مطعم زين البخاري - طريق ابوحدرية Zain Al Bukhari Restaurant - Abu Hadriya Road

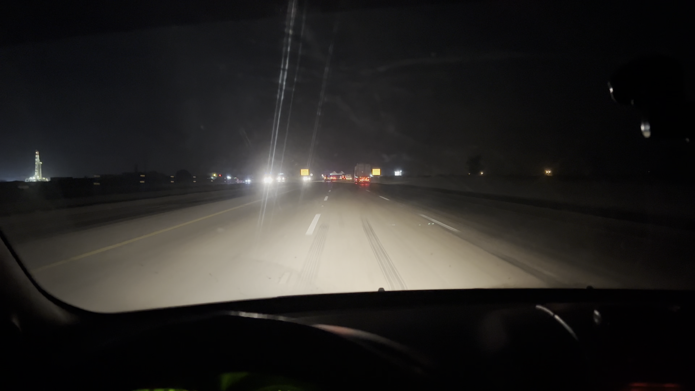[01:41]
هذه النقطة اللي يلتقي عندها جميع المسافرون القادمون من الكويت وحفر الباطن والنعيرية. وعدينا نقطة التفتيش الآن. هذه محطة البنزين محطة ساسكو. نروح ندخل نتعشى فيها إن شاء الله. فيها أكثر من مطعم.
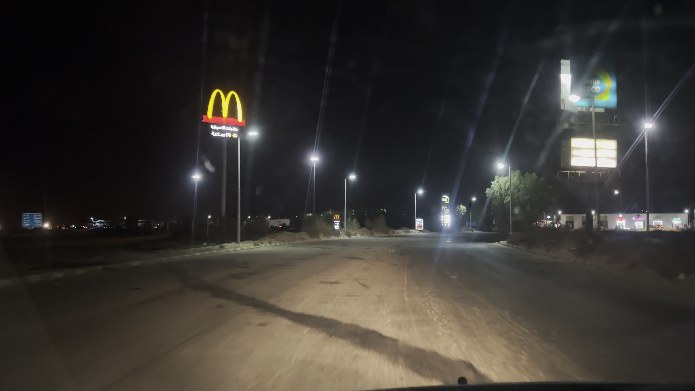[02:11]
طبعا ماكدونالدز من أكثر المطاعم، أكثر مطعم تقريبا نمر عليه في هذه المحطة إذا بغينا ناخذ سندويش،